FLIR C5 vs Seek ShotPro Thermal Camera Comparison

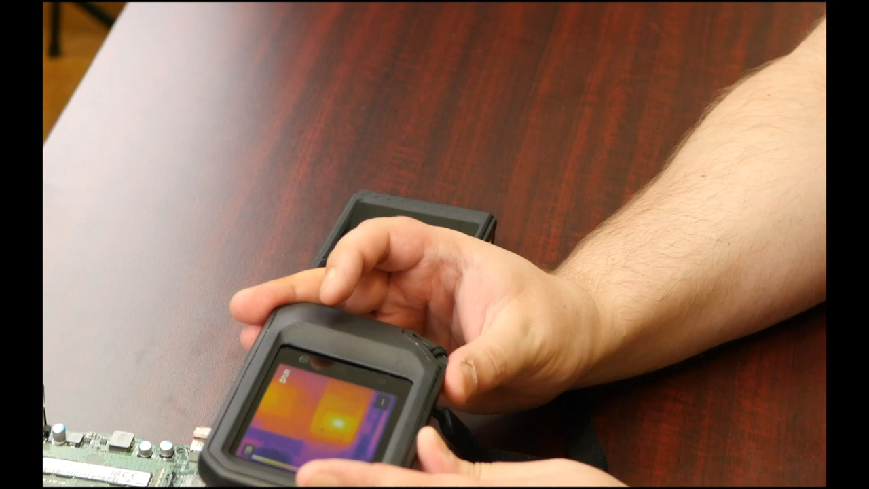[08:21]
you know you can see got some fine detail these both have the same minimum focus distance so you can you can get pretty close about four inches on either for the thermal image it's different if you want to try and use the MSX or
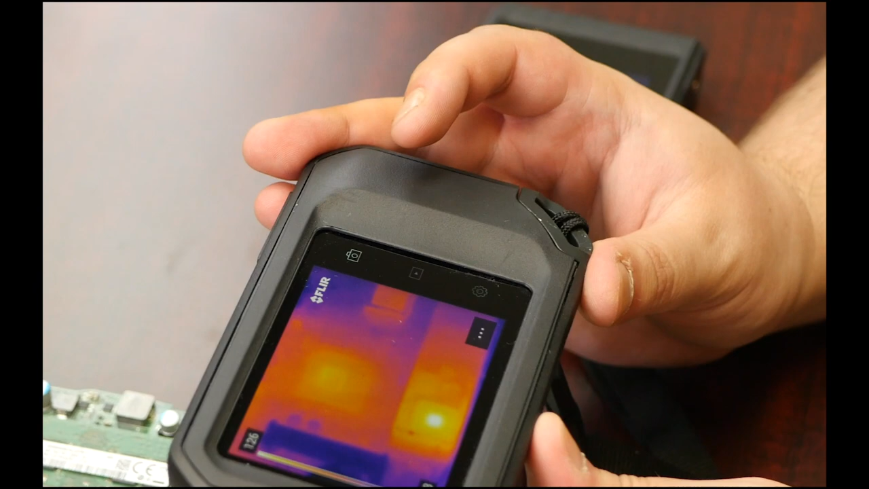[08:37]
seek fusion that takes about a foot to clear up the parallax issues
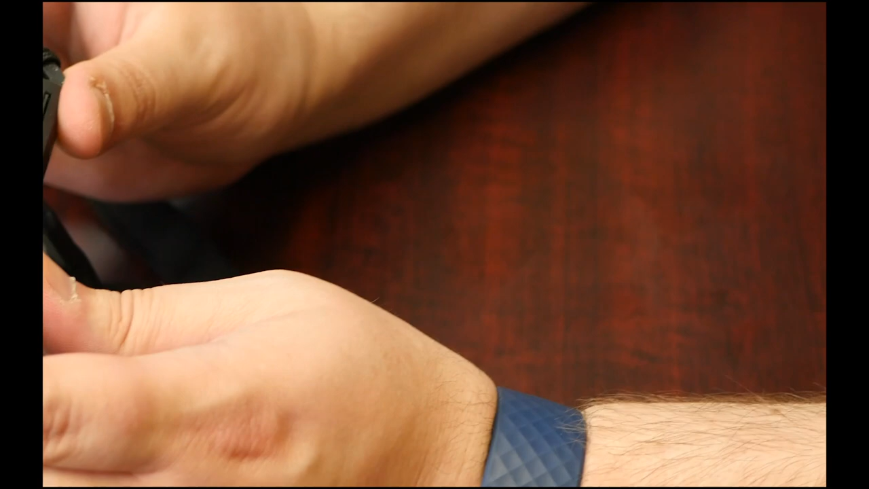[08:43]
and you know this is this
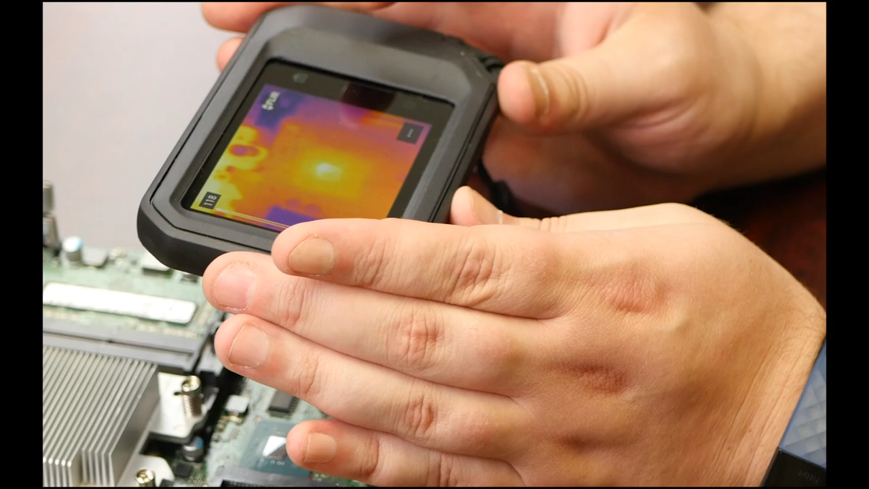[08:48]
is pretty pretty clear for a for a 160 by 120 it's
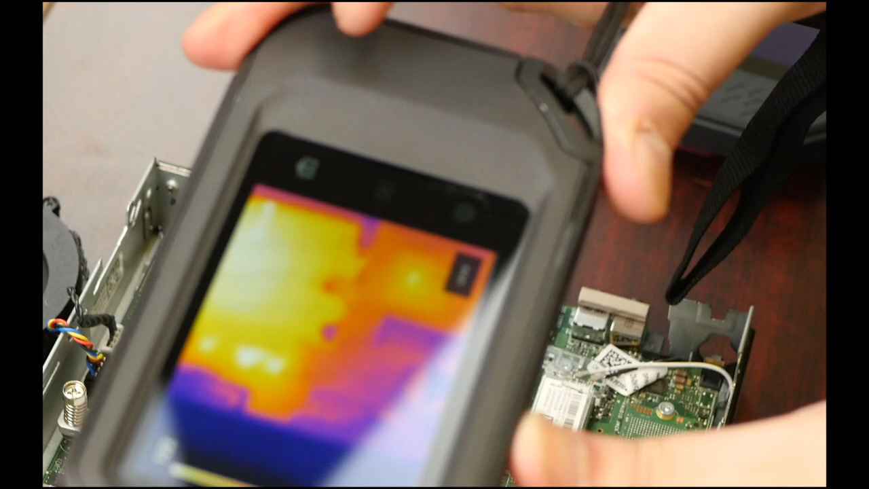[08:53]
definitely a lot clearer than the previous generation with the 80 by 60 sensor here's our our shot pro this 320 by 240
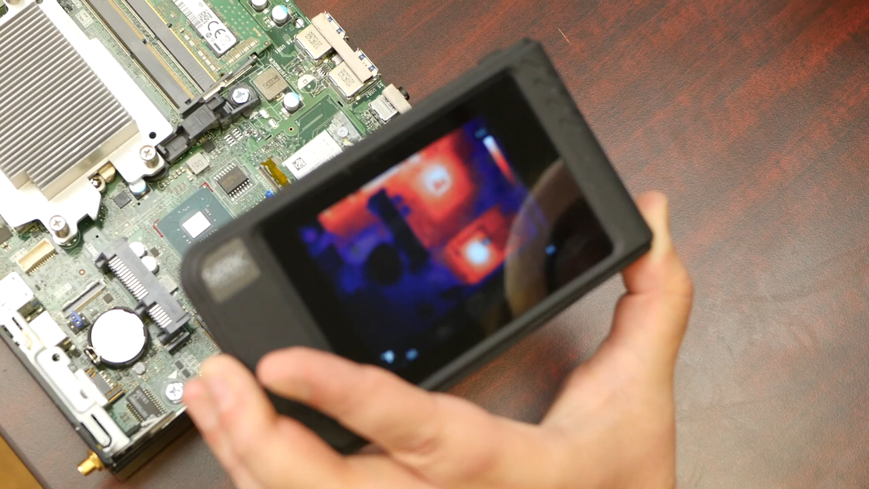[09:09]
oh wow look at that detail you can really see the fine granular components here
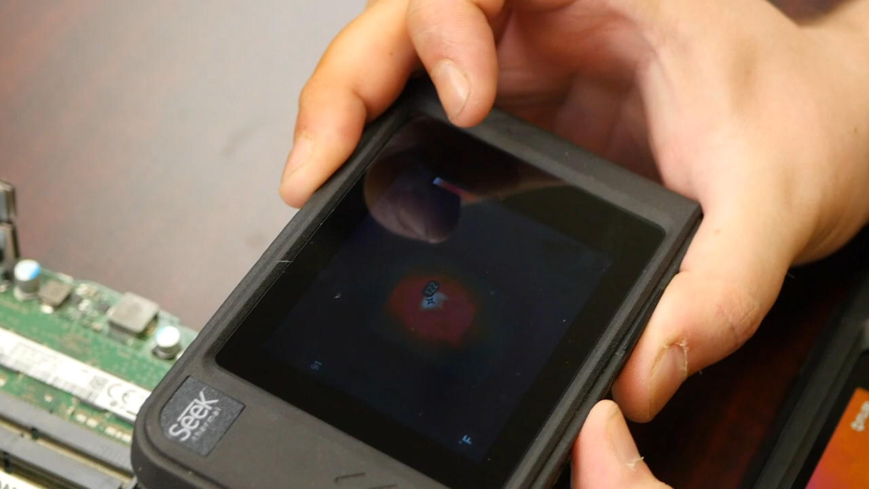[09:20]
again just letting the camera determine the level and span now there's a little not entirely sure if this is reflections or you know true thermal temperatures you can
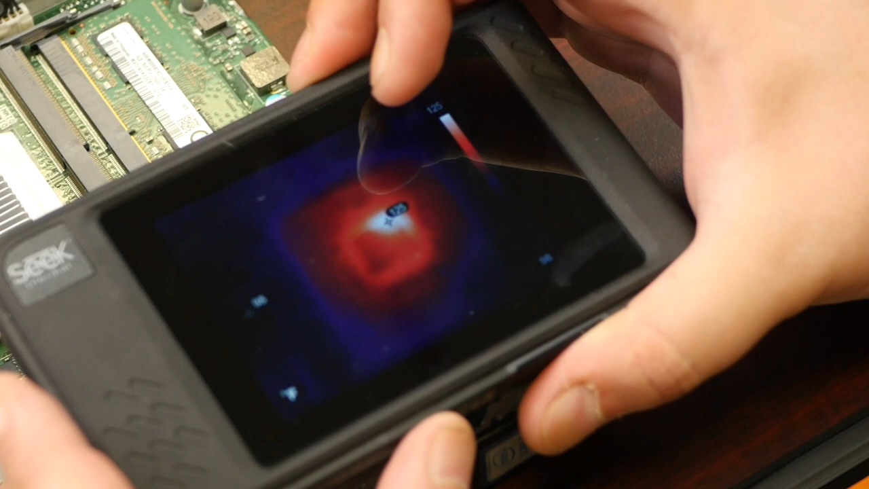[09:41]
see as I get really close the the fixed focus lens doesn't doesn't work as well but overall on these small details the 320 by 240 does provide a clear image you can see the individual components on this
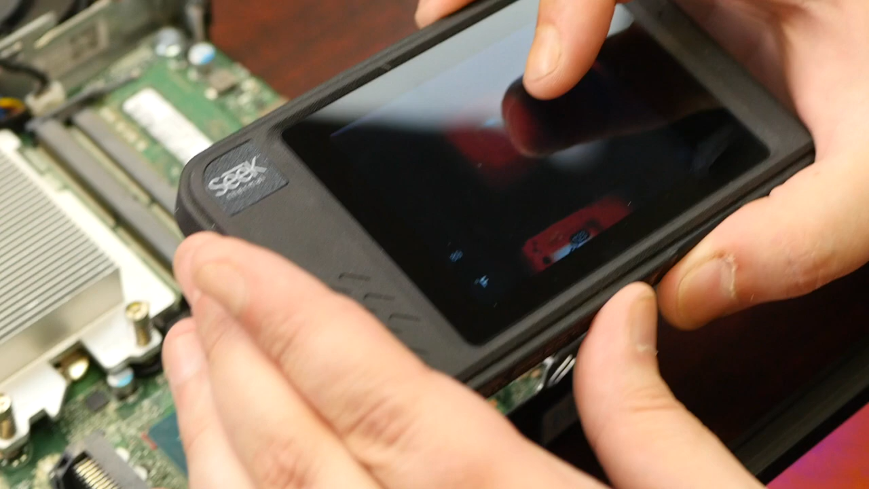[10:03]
chip right here again on the C5 you still have that same level of detail
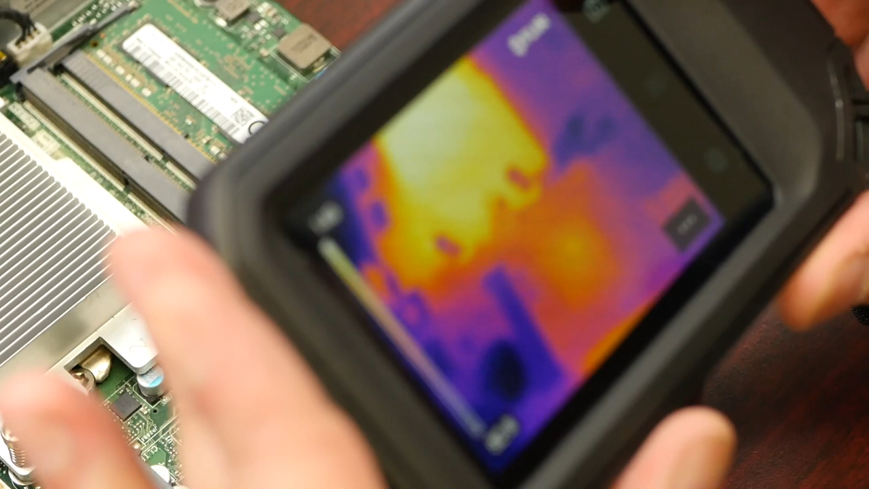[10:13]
it's it's very good and this isn't an ideal
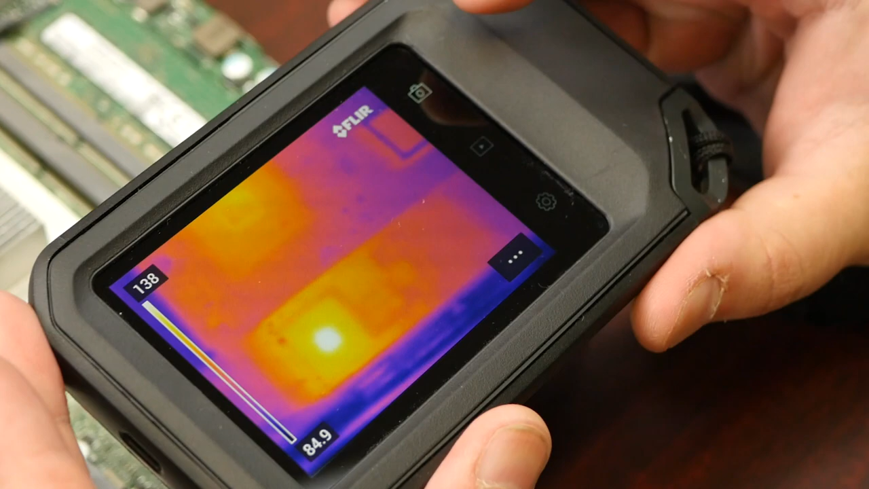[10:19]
use case for either of these cameras you know the the 320 by 240 on the on the seek is definitely a little bit a little bit sharper in this instance the interface on both of these is really
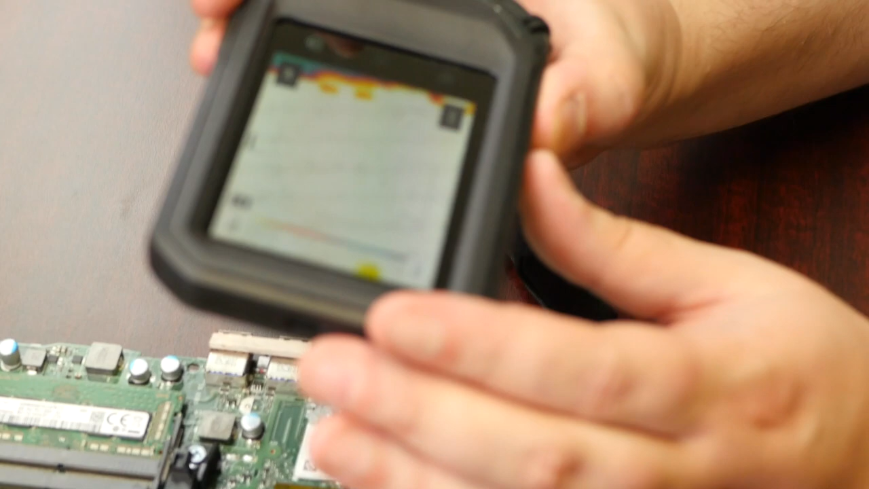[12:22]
there's there's everything all blown out and then if I just tap it'll it'll change it see I actually turned back on MSX so I gotta
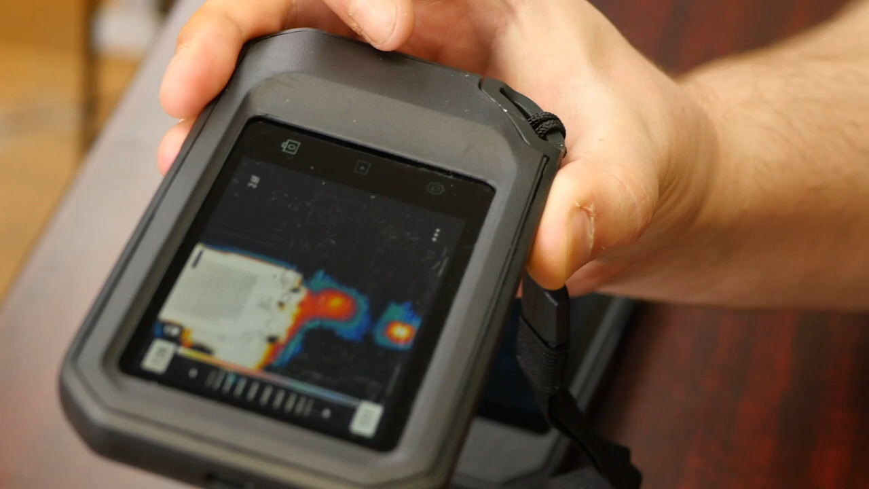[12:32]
back out to a flip to have things align again but just tap and there you go you get full thermal contrast on whatever the area of interest is so